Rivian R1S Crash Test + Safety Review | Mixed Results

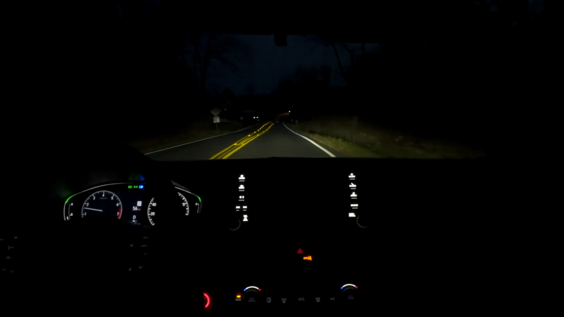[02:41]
Only one type of headlights is available on the R1S, and it performs well.